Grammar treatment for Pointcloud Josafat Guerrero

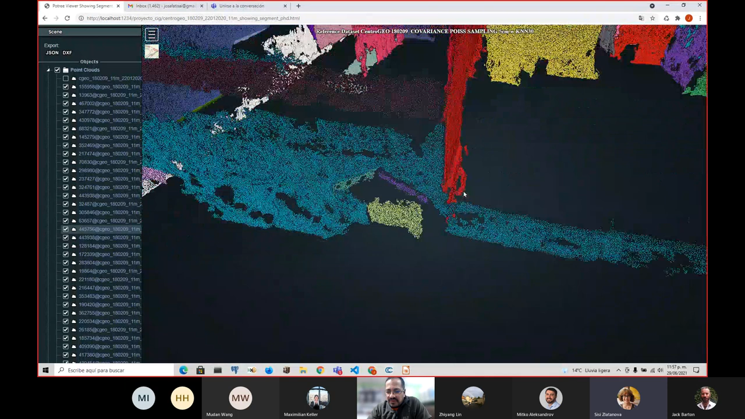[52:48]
I can make it by hand, maybe, because working with points on these kind of surfaces is it looks easy right now, but if you go to the actual point cloud,
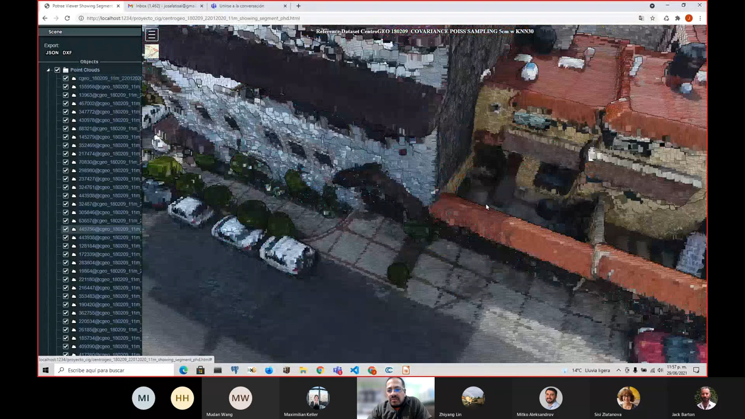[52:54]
it's like, okay, I have this set of noise, I have this
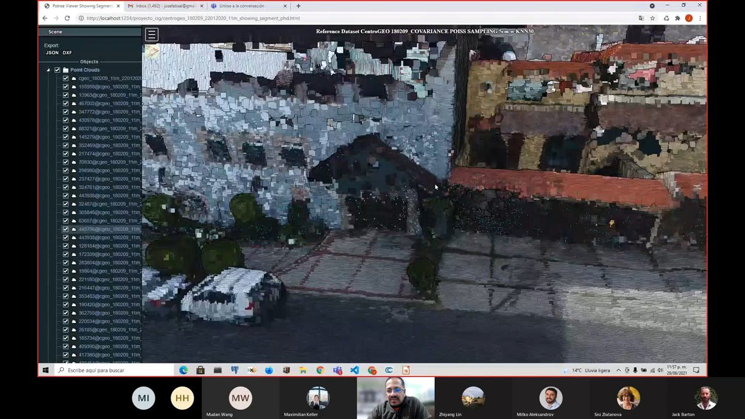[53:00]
the ground, and or maybe you have something like this.
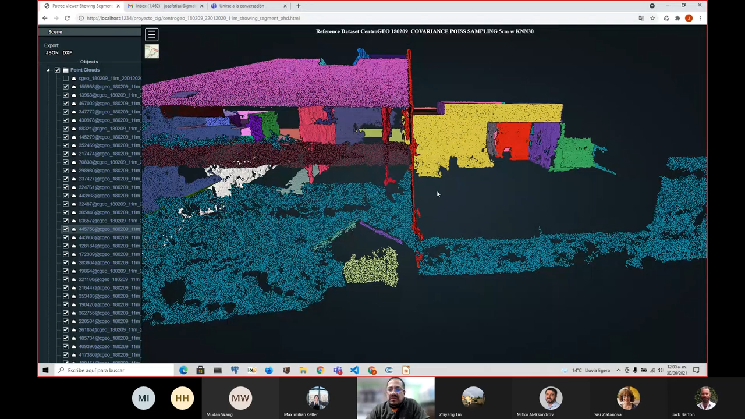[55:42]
Of course, if you have this missing set of points, you will not. But my goal is to have a rich set of operators and operations, so this can be work. This point cloud can be workable. So, because I tried so many times to at least okay, you can get a nice point cloud out of a drone or a LiDAR, whatever. But if you want to do something with it, it's kind of hard.
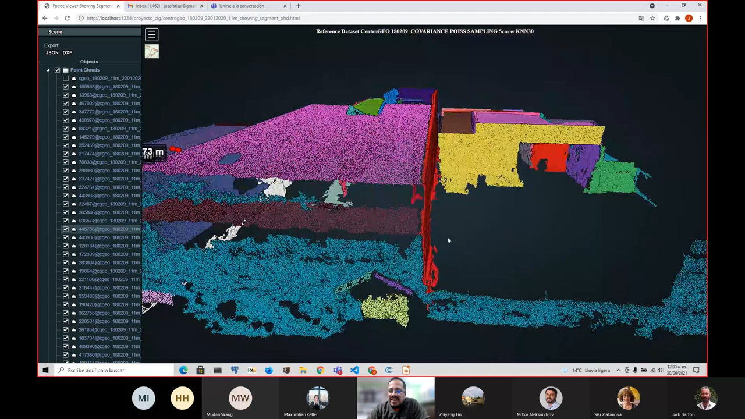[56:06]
I mean, getting this kind of segmentation maybe is something I would like to have in the past, but it's really difficult. So, for example, if I want to fix this wall, yes, I can just say, okay, take this and, you know, fill this thing here. And maybe like this, I have a hole, just try to find intersection for whatever reason, because I want to have these coordinates at the ends.
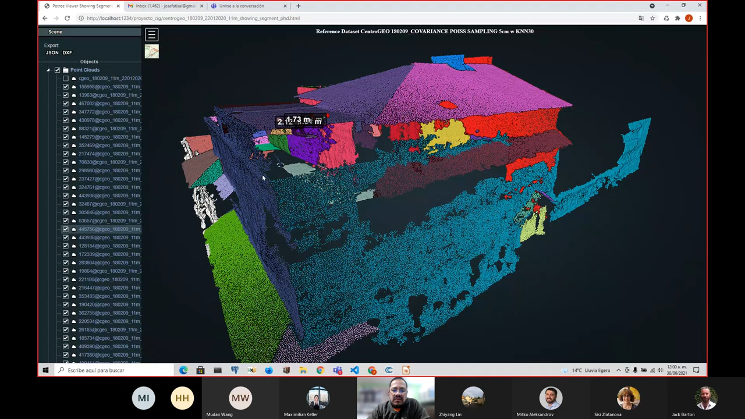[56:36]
And well, I mean, I'm trying to enrich the operability of point clouds, at least within this realm. But yes, I would like to go also to vector world. Okay. So I'm curious what is going to happen, because there are quite a lot of issues. Actually, you're saying you are going to grow, but in a direction, because you have to follow a plane, you said.
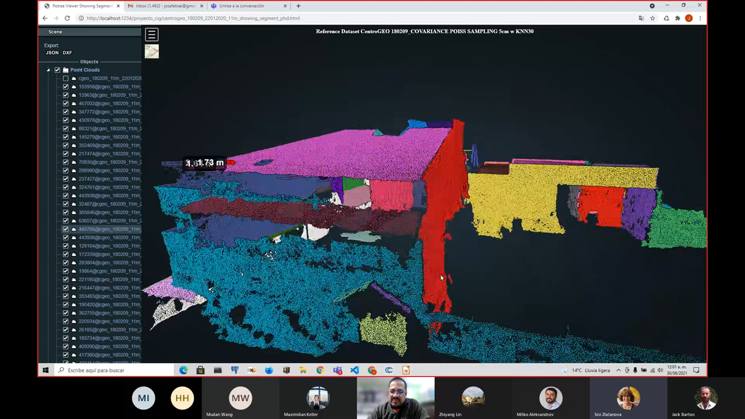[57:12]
Yeah. But if you have follow a plane, it's not going to be the reality. So again, as if you have fitted a plane, you know.
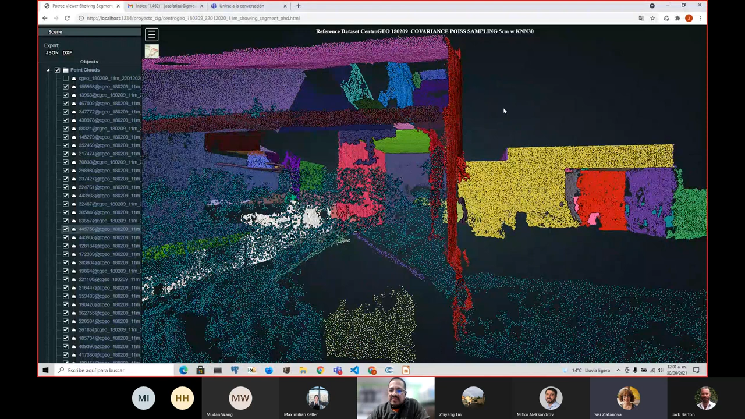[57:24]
So then the same question, why don't you fit a plane actually to be able to find the intersection and to cut the segments? Yeah, for example, maybe something that happens here is not visible at all. I have to switch to different tool like this. For example, sorry, I have to make it bigger. Yes, like this. I mean, this is the kind of walls I am detecting.
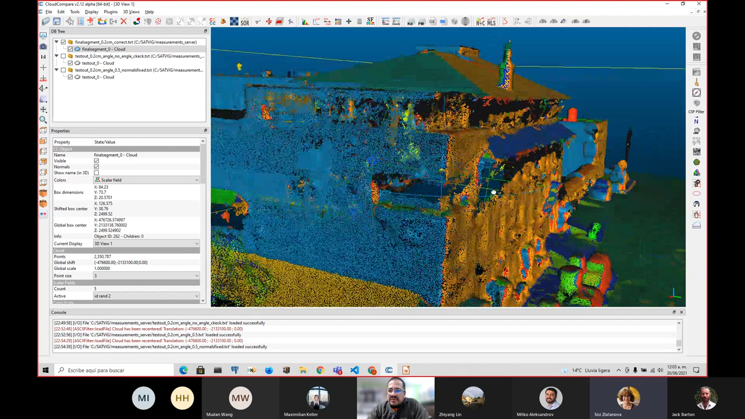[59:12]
Yes, it also affects if the voxels are axis aligned, yes, that will introduce a lot of noise too. But
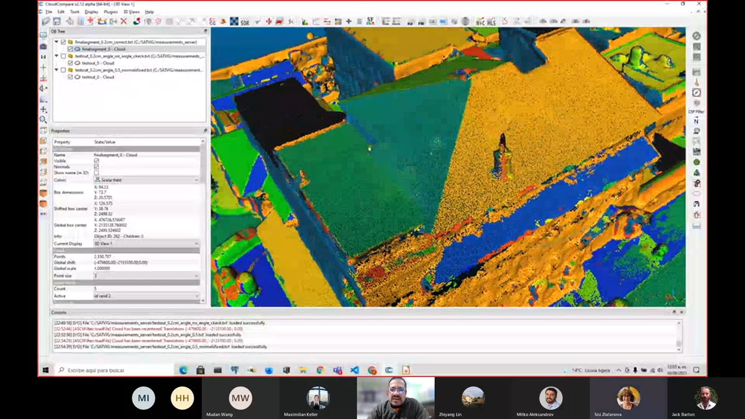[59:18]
yeah, I mean, yes, it's not perfect, but maybe easier to use this kind of techniques, for example, to discard the noise rather than this kind of segments. But But anyhow, I find the segmentation quite good, but probably you have to reconsider again what you want to do after that. Okay. As Mitko, yeah, actually my opinion is the same.
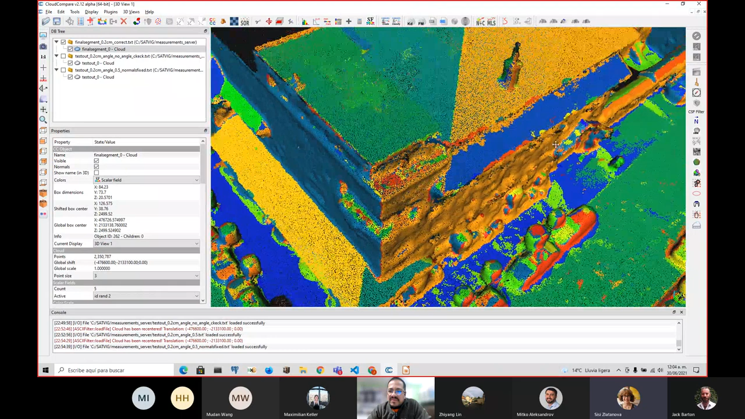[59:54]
Fit few planes, and see what is going to happen. Probably the result is not that bad. Yeah, you know, something that I find out why I have this
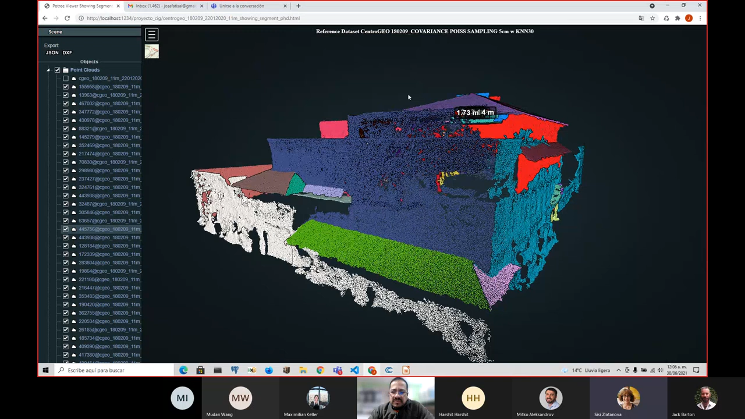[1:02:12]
Yeah, like. You don't want to make the surfaces somehow flatter and keep them as polygons. You want to have the mesh. I mean, personally, yes, I would like to have this mesh. Okay. So yeah, okay.
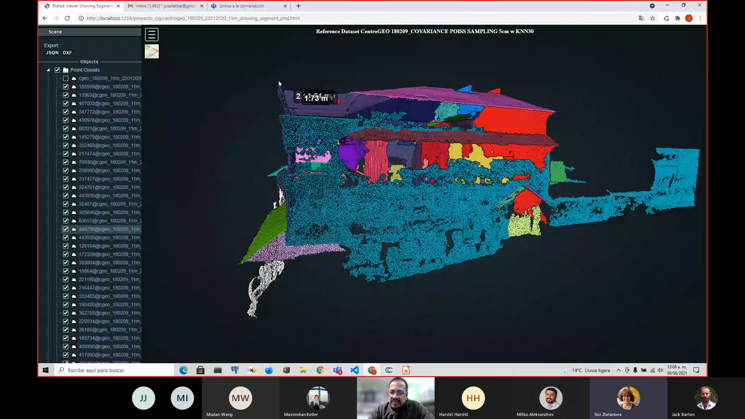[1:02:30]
Yeah. For example, something that happens a lot is this. Well, where is it?
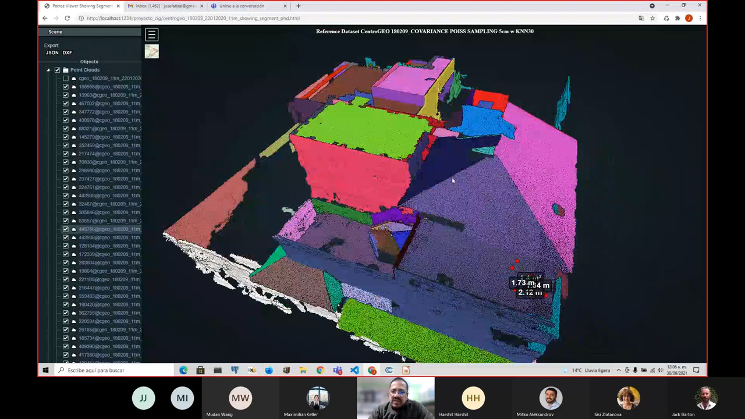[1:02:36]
Yes, this is a crystal wall. I have it here.
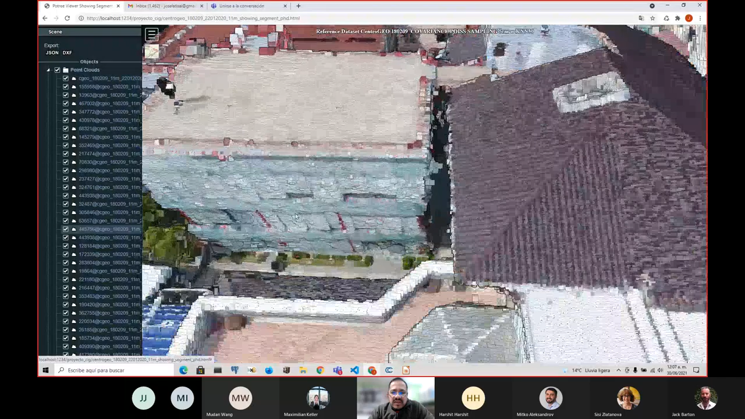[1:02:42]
Well, and in these cases, whenever you have these crystal walls, you know, the noise is really, really, really high.
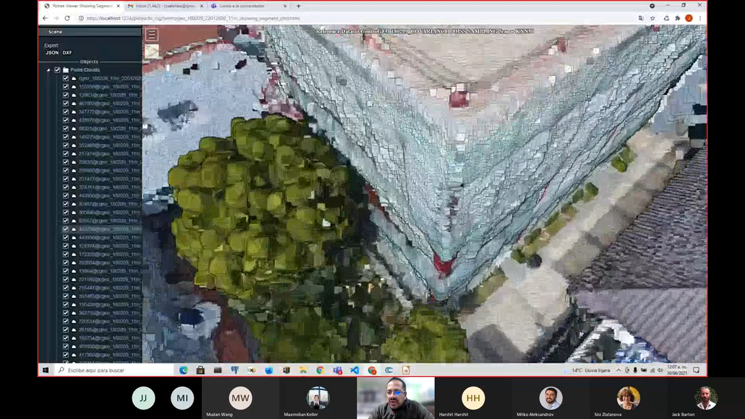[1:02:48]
So yeah. Sometimes you end up with the points within the structure,
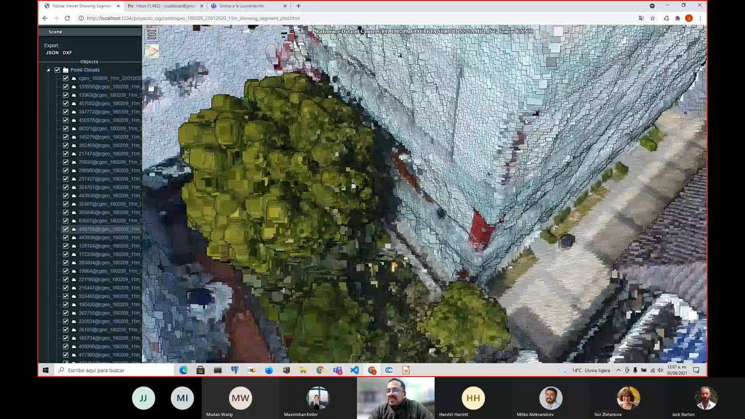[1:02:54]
and that's something really nasty. Yeah, like maybe it's visible here. Yeah, a little bit. I mean, it's not perfect.
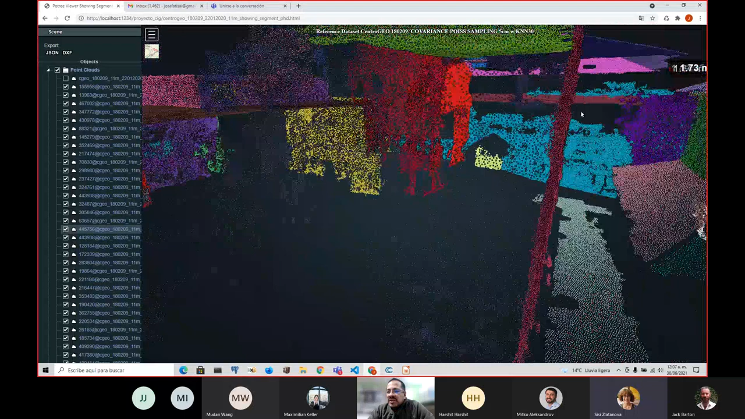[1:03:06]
So yeah, somehow I also would like to have this operations, like, okay,
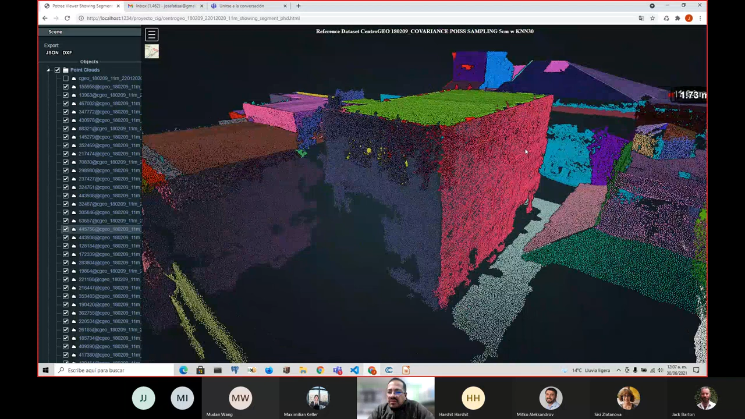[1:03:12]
you have this plane and maybe try to refit or make points closer to the plane. So yes, I mean, it's just for editing this, having a way of editing the set of points. So further, you can have these mesh models, maybe a little bit better, less noisy, less random. But yes.
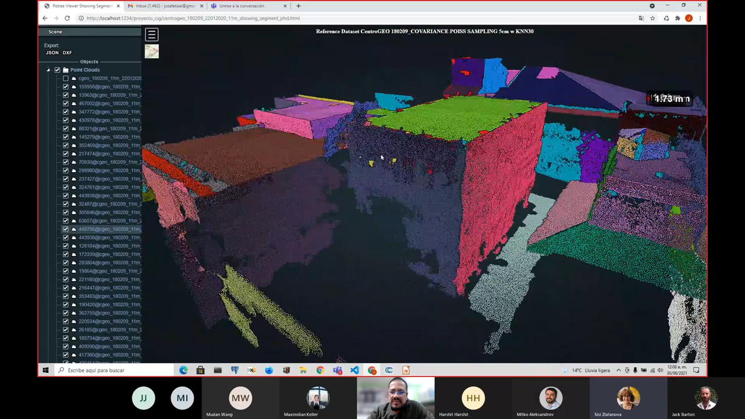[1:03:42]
I don't know, some other questions? Yeah. Some other questions or ideas?